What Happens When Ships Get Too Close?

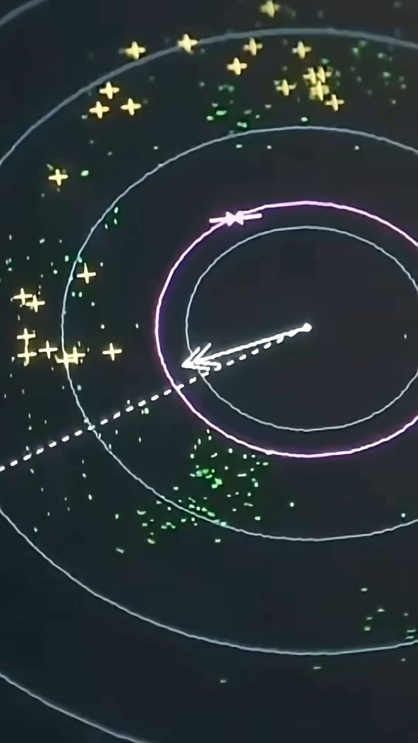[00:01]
Venezuelan ships were accused of approaching U.S. vessels at close range, considered a provocative violation of the control zone.